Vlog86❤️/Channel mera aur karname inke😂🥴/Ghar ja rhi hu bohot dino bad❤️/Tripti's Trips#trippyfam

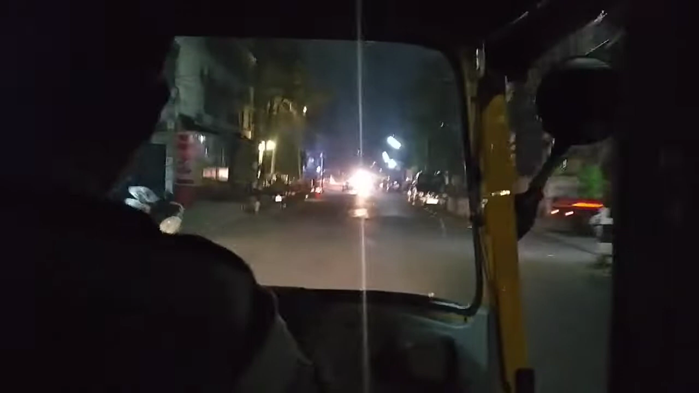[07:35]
अभी बस उज़ान बाजार क्रॉस हो रहे हैं, उसके बाद मुझे ये जगह भी बहुत पसंद है, मैं यही रास्ते पे रह लूँ क्या,